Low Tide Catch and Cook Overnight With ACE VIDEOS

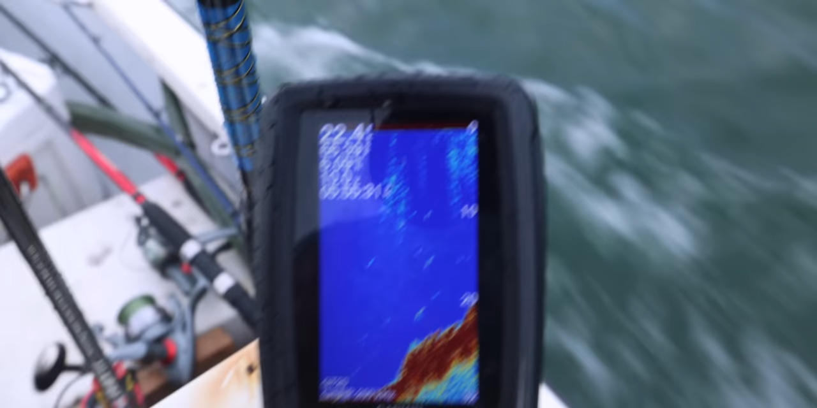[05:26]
There we go. There's some fish activity. And now we got to make our way in.